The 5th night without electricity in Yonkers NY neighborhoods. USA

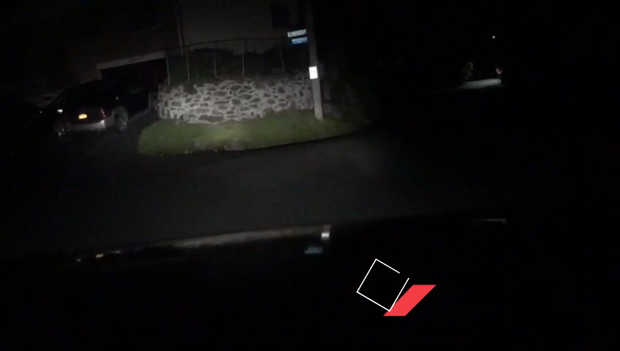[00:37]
Where they got no lights either, man.
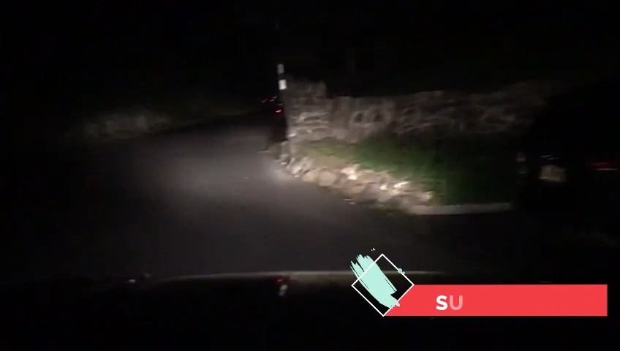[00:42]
This is crazy. I don't know how they doing it, man. They local, they got a generator.
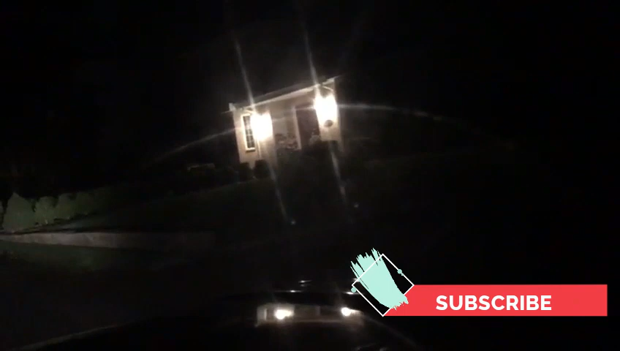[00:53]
Boom. So, we got them over here taking care of the fallen tree. Taking care of it.
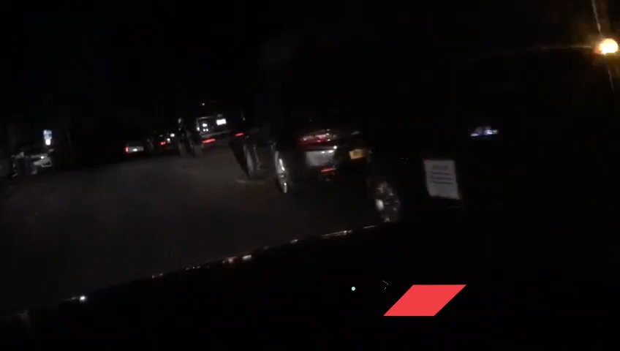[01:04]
Just watching out for a fallen tree. What the f***er is that shit, man? Start fixing the lights, man. They just there getting paid to sit next to a tree that's not bothering nobody,
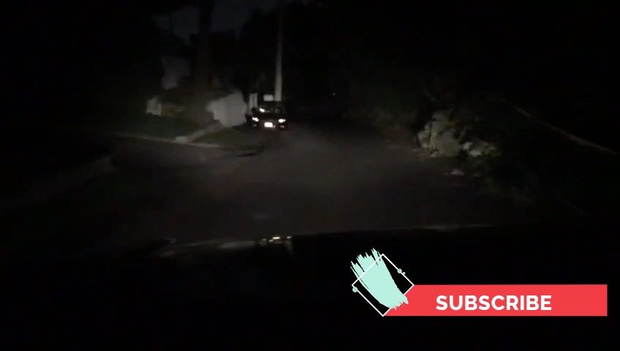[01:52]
The hood. Ain't nothing worse than living without electricity.
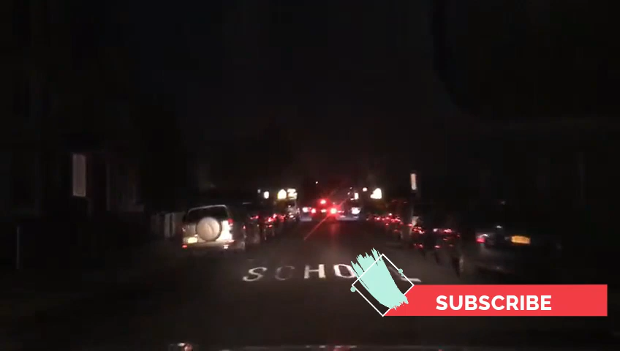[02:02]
This is where the suffering starts. Where they got to light up their candles.
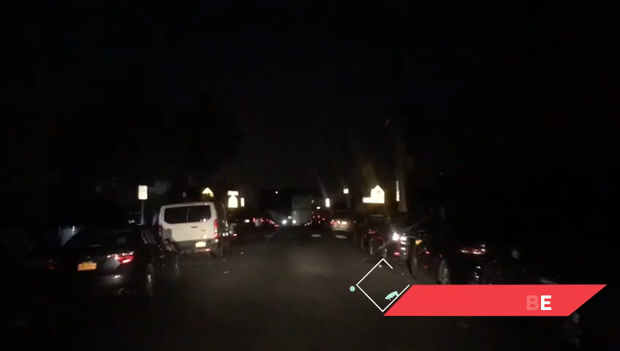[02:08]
Get a fan with battery or something. To make it, you know.
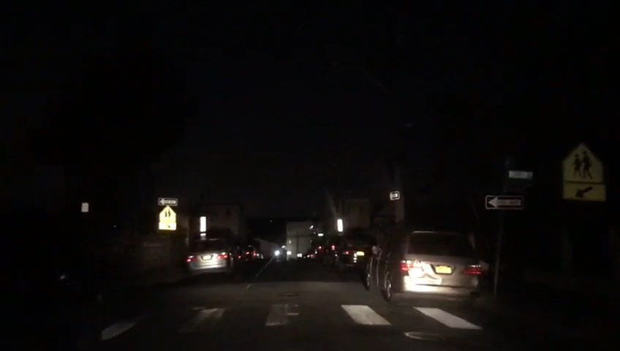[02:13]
I don't know how they doing it. See, but the thing there.
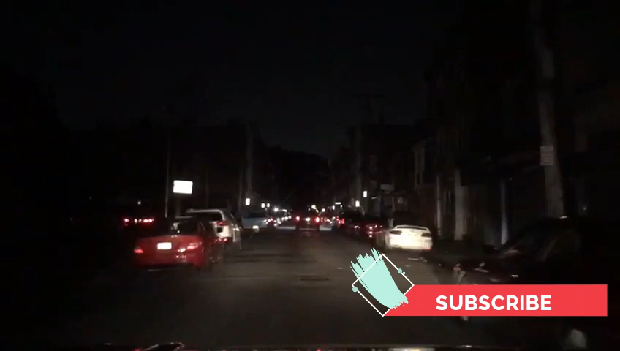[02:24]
This is another thing, man. These people ain't got no light here, right? They in the darkness. And I drive around, drive around, walk around, walk around. And I don't see not one police officer, man. Like, yo, what's goody? You know what I'm saying? Like, come on, man. This shit in the dark.